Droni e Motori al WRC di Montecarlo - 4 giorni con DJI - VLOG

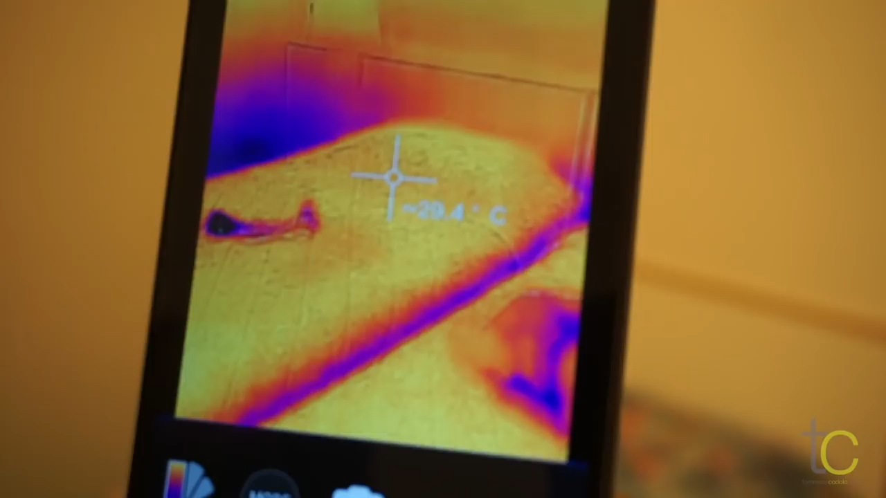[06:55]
il letto è a 29 gradi e 8 Stiamo morendo di caldo qua dentro 29 gradi La parte più fredda del muro
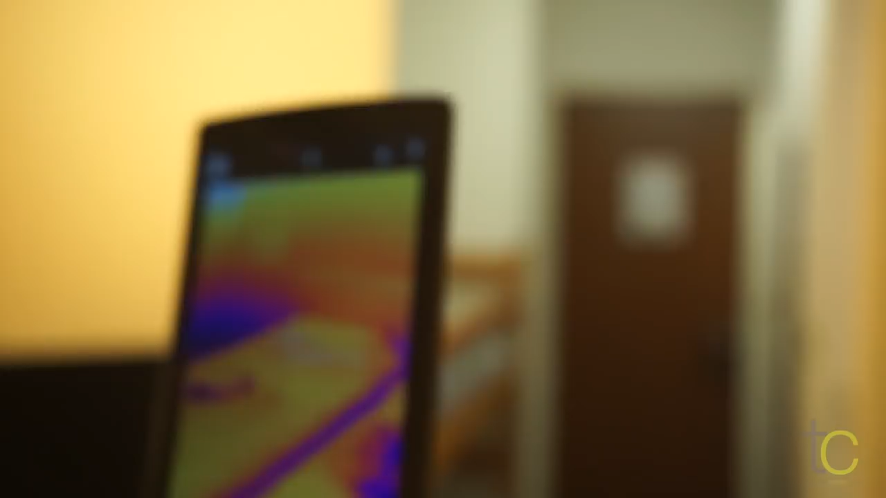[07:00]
È comunque 28 gradi E chi ha dormito nel mio letto?